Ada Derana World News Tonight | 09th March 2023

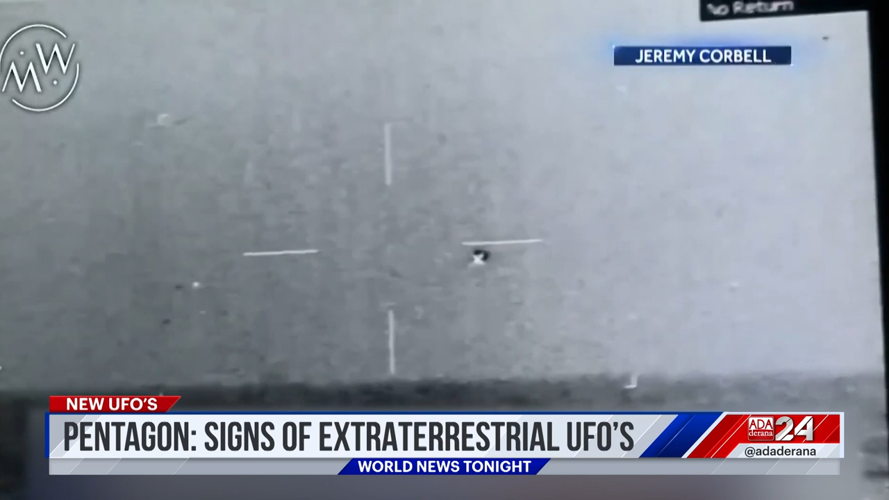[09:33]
videos surfacing showing odd objects have been leaked to documentary ufo filmmaker jeremy corbell who recently released pictures of an orb shape over mosul and these images showing a cylinder flying